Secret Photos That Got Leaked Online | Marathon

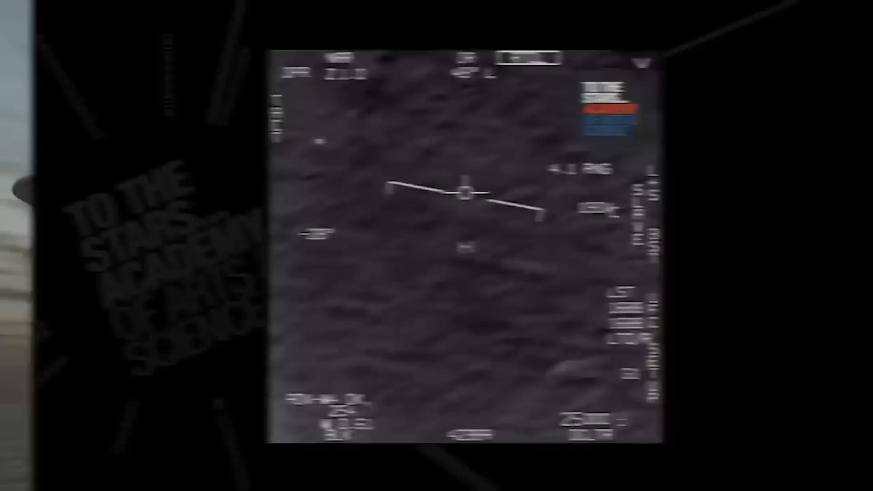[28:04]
The footage is actually from 2019. It was recorded in San Diego. The Pentagon has since confirmed its authenticity. The UAP, the Unidentified Aerial Phenomenon here, we don't say UFOs anymore.
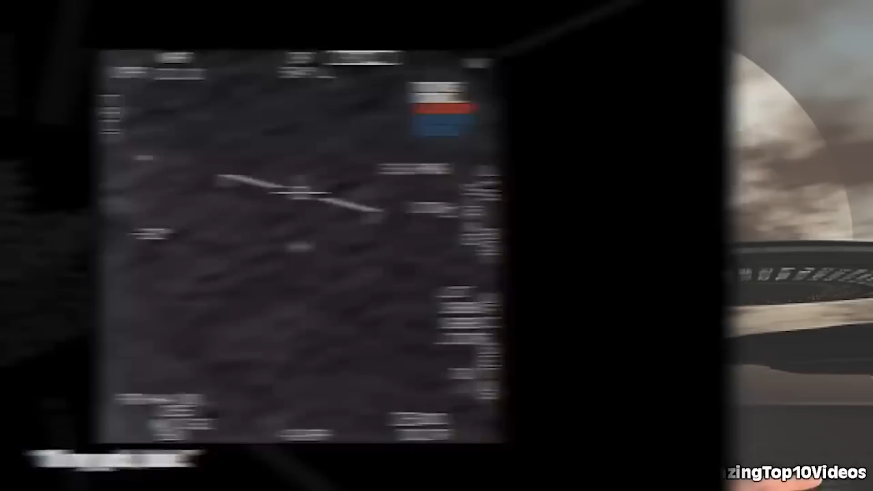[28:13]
That's so old school. The UAP is sphere shaped and is flying at extremely high speeds.
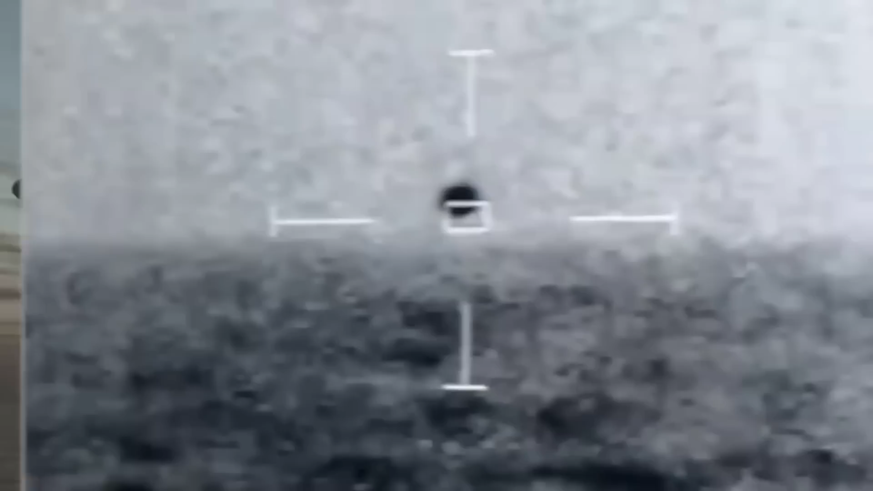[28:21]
No exhaust, no propulsion system, just a metal ball whipping by San Diego.
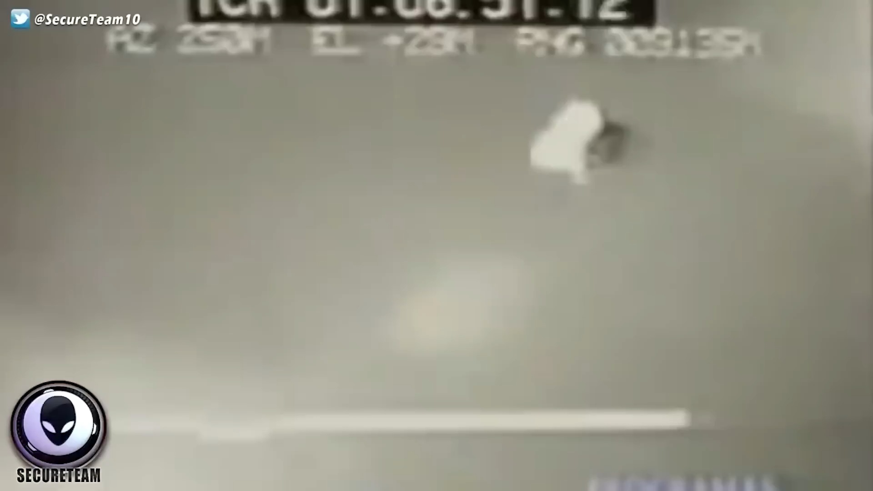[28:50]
moving in ways that other crafts definitely don't do.
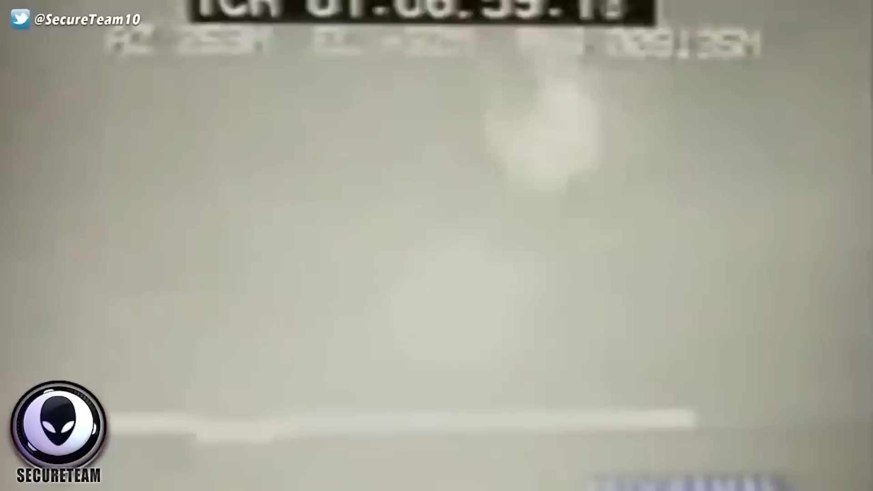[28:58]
If this isn't actually a UFO, then what could it be? That's what's baffling people. The way it just moves up and down and side to side that quickly is very strange.